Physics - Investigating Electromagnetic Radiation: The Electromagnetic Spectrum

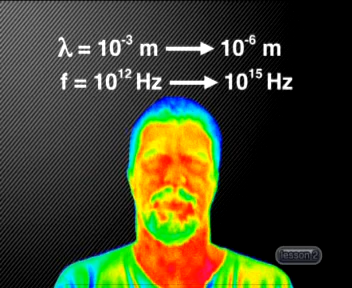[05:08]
Infrared waves have wavelengths between 10 to the minus 3 meters and 10 to the minus 6 meters, with frequencies between 10 to the 12 hertz and 10 to the 15 hertz.